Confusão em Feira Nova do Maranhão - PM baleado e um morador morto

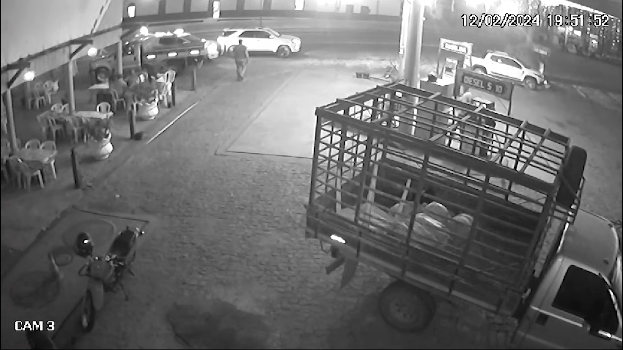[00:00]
A viatura chegou no posto de combustíveis para abastecer por volta das 19 horas e 50 minutos da última segunda-feira.